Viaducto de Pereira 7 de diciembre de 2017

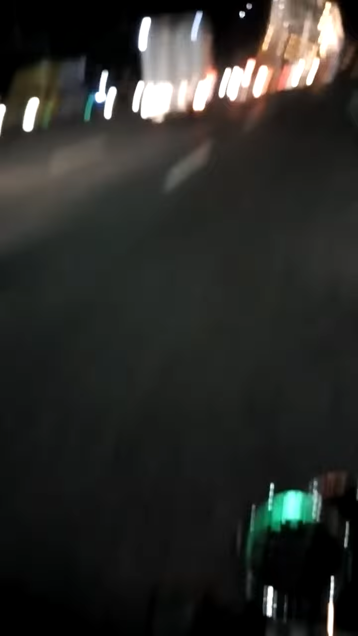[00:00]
Este es el viaducto César Gaviria Trujillo, de la hermosa ciudad de Pereira.